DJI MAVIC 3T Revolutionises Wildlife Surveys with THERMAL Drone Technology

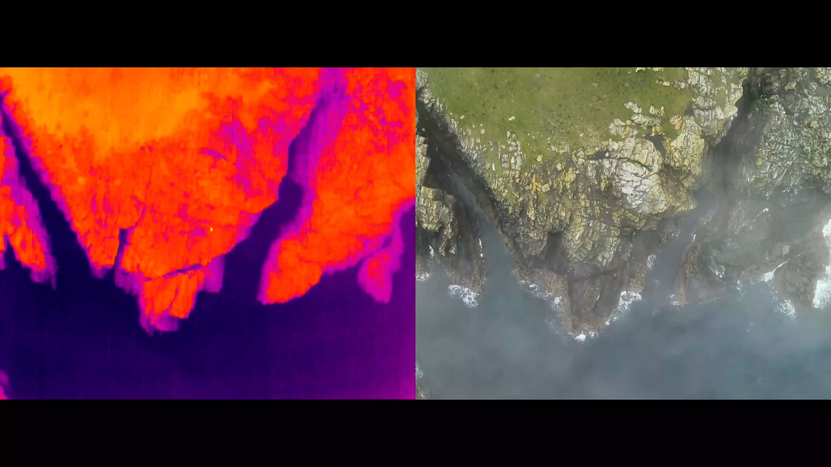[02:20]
So the zoom capability on this is amazing, absolutely amazing,
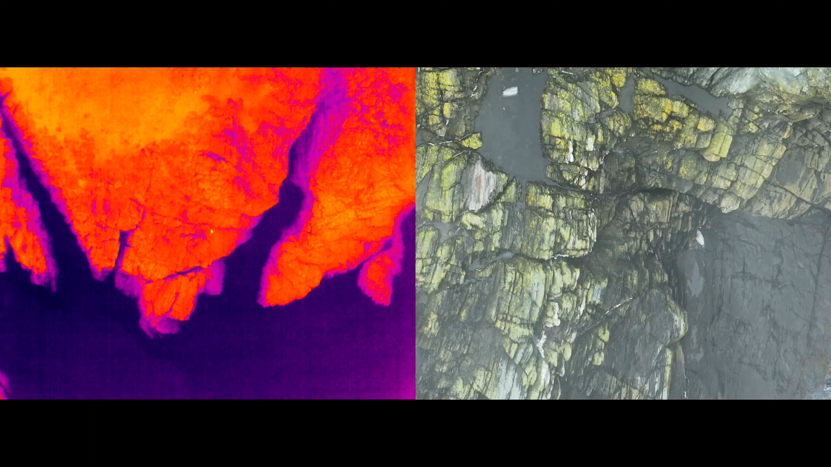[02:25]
which enables us for surveying, which is really important to be able to keep our distance. So we can operate at a much higher elevation with
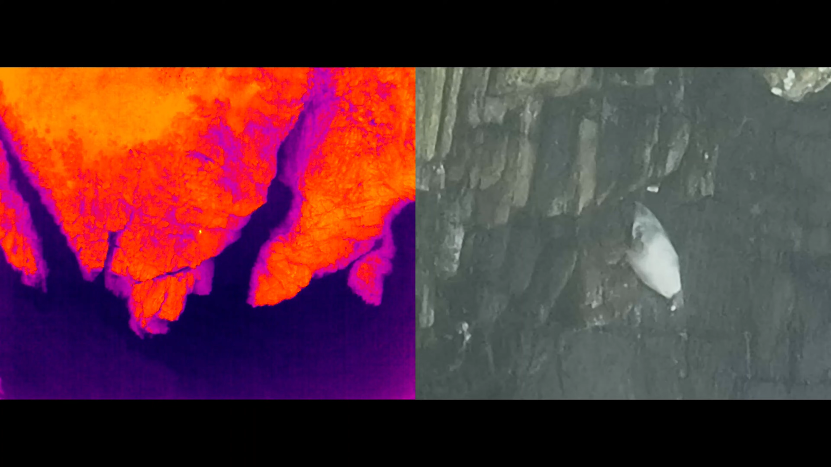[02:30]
the drone than we can with previous drones that we've used.
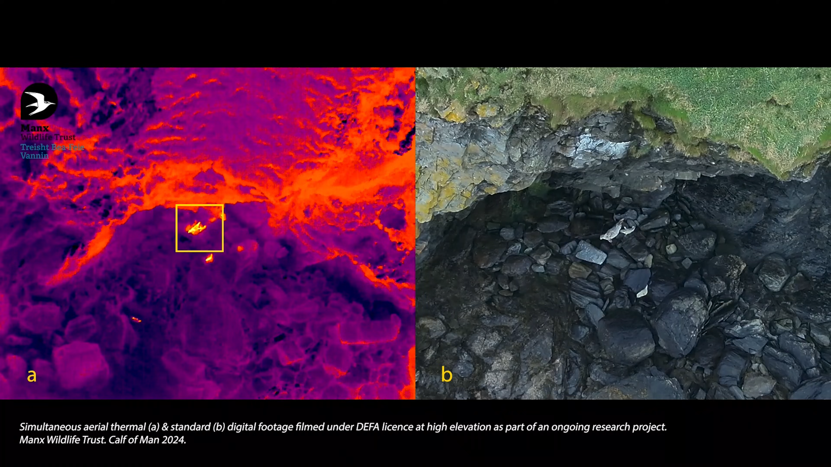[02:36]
So we're operating much higher up and using the zoom to zoom right in and get really good 4k images for identification because we need to get that pelage,
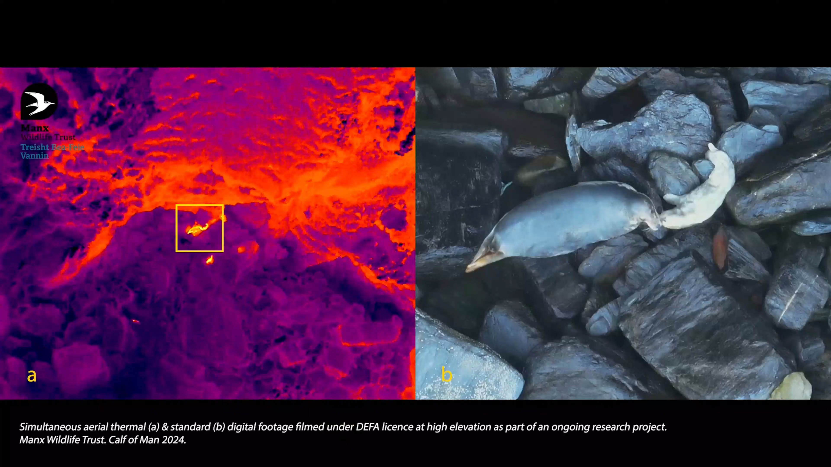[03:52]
So with long lens traditionally, how we used to survey before the drones came in and now we can go out to sea, drop down and look right into the cave and the thermal gives us the capability of seeing who's in there from a distance so we can identify pups,
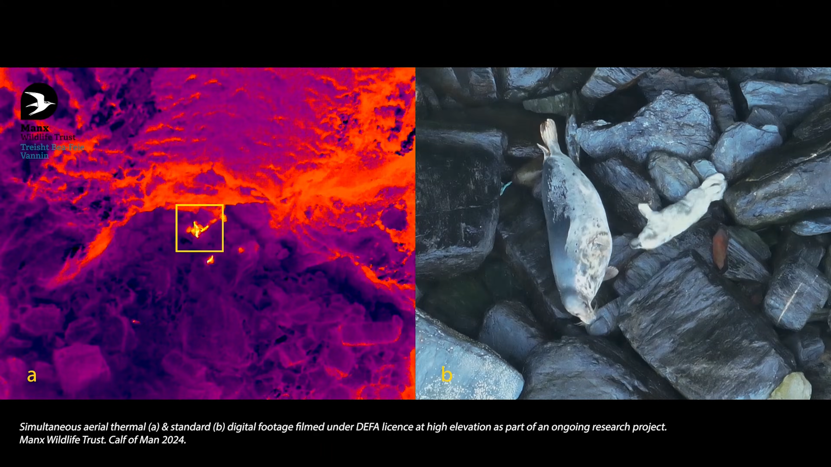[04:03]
the difference between pups and adults,
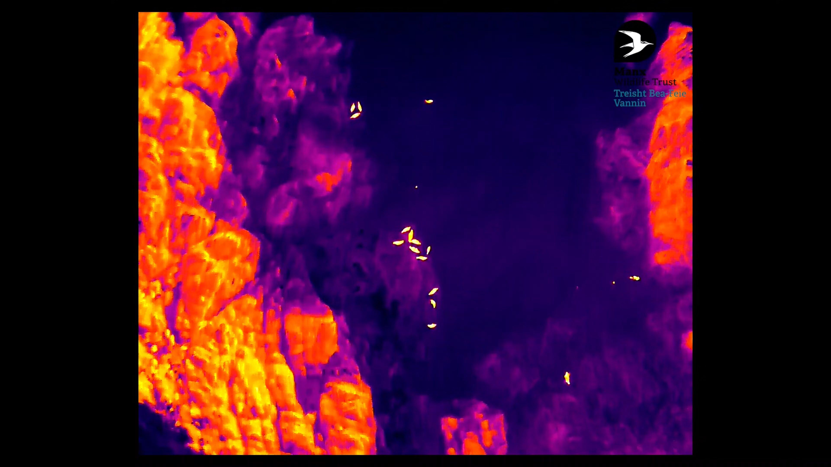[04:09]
between males and females, whether there's any injuries and general welfare checks just on the thermal alone, which is pretty incredible really.
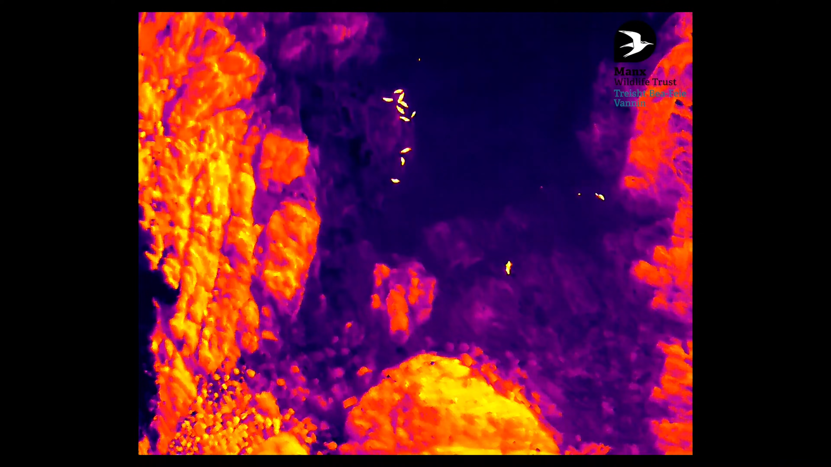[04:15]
And also it's safer for the handler, so for you guys as well because you're not having to lean off cliffs,
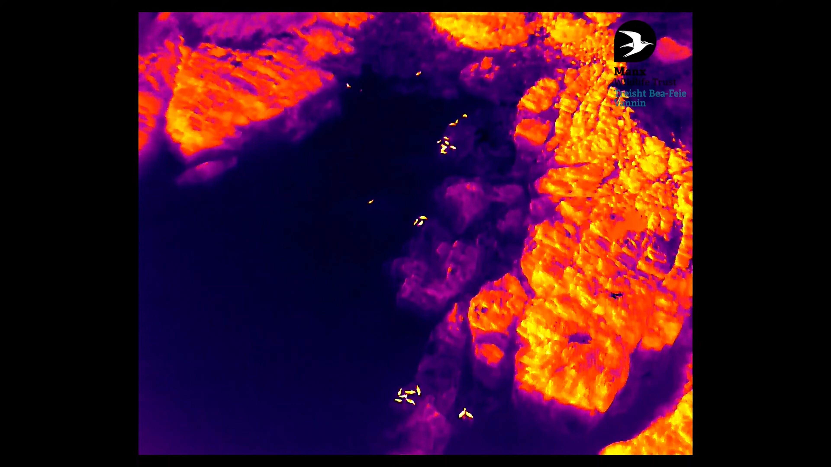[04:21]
you can do it from a safe distance and minimises disturbance and everything like that. Yeah, it's revolutionised it really and in terrains like this where you have got a lot of steep cliffs and a lot of access,
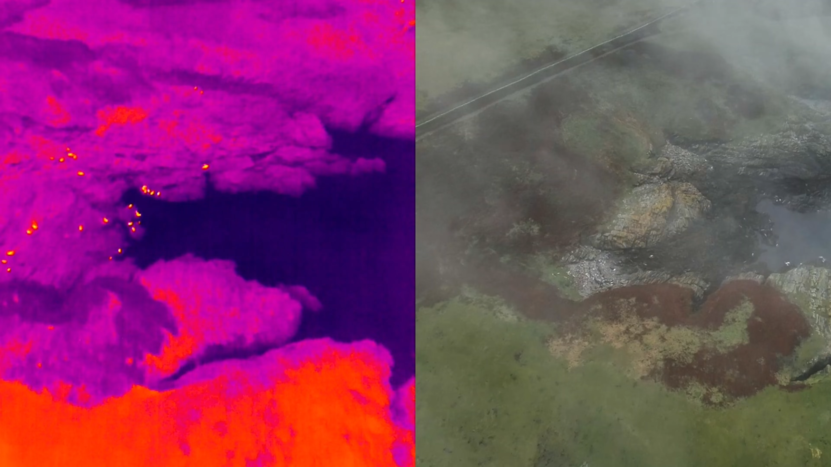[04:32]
observation points were few and far between really and it's just extended it massively and what it enables us to do a couple of times is identify whether there's proof or life, proof of life.
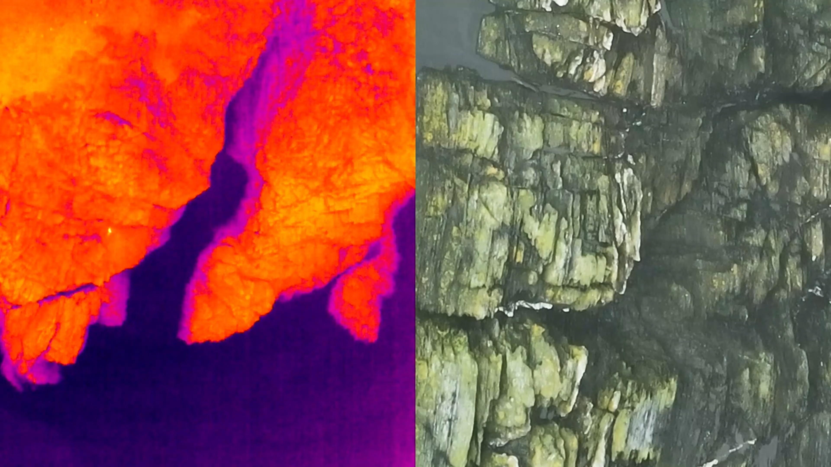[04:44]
So you can, if we know a particular mum and a pup is in a cave or in a remote area,
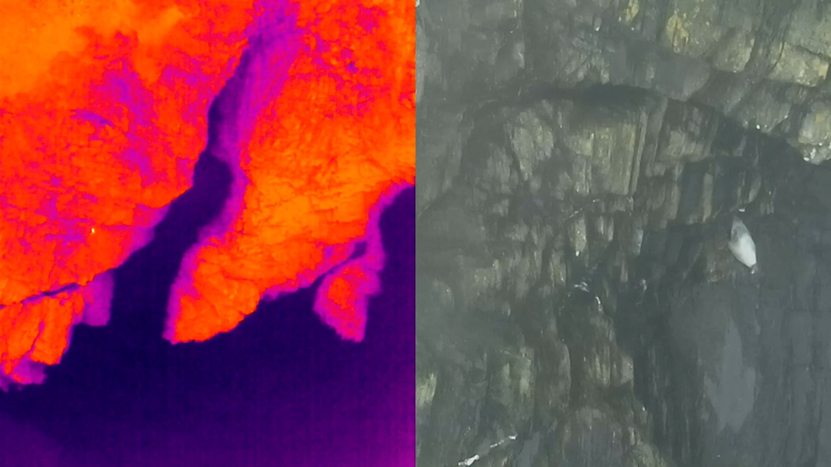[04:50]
we can keep going check back with them and with long lenses you get to see two animals on the rocks but with the thermal drones it enables you to tell whether they're still kind of functioning or not and there's been a number of them. We've had quite a high mortality this year compared to normal, so we've used a drone quite a lot to be able to confirm that whether a pup is alive or not.